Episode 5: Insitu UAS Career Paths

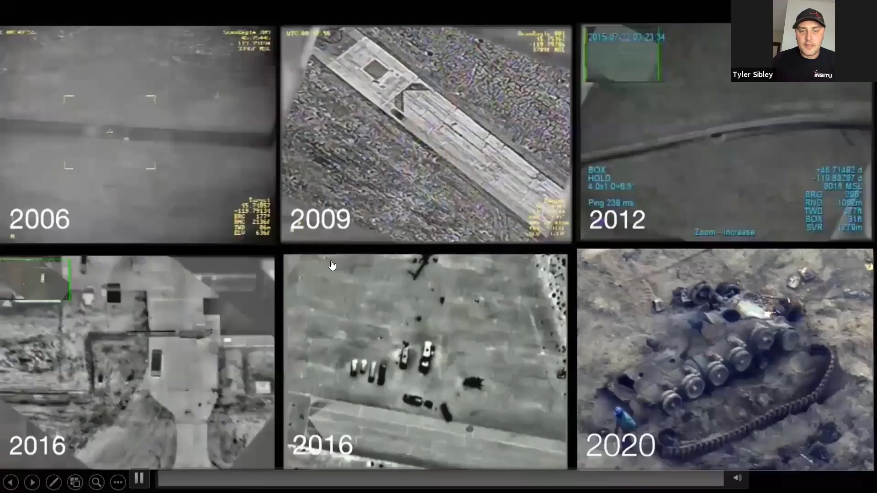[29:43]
of the evolution of uh of what's happened with our video um when i got to iraq in 2009 you can see the top center um video there that's that's what it was like and and now even night looks like day with the